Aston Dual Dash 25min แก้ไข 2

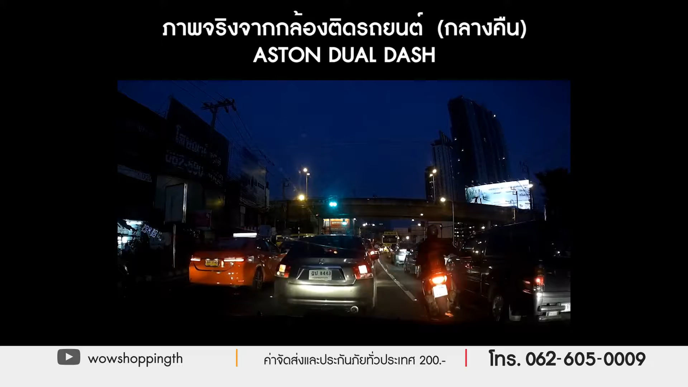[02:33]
ณผู้ชมค่ะยังไม่พอปรับแสงอัตโนมัส และความชัดของเขาอยู่ระดับ Full HD ด้วยคุณผู้ชมชัดมาก ยังไม่จบ มี 2 กล้องนะคะ มีท